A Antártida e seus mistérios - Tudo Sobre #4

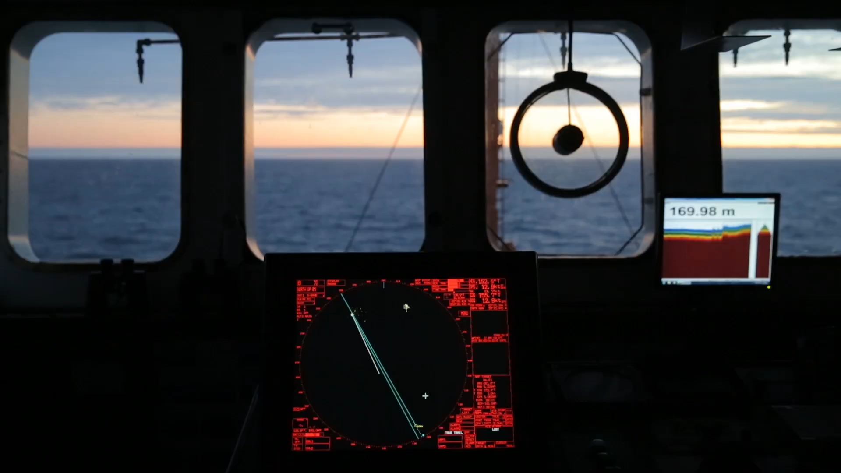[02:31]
On screen: depth 169.98 m
Esse sonar emite um sinal que bate no fundo e volta.